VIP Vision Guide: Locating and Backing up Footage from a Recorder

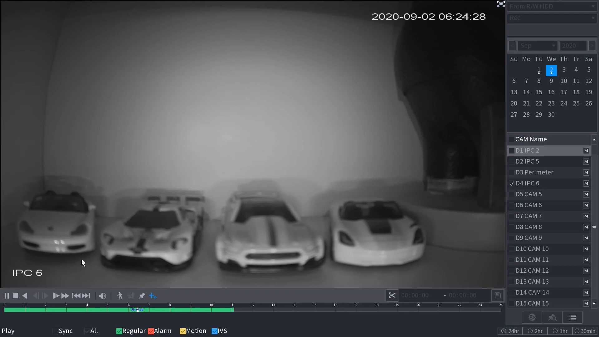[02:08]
and we'll just see when it disappears so we'll just flick through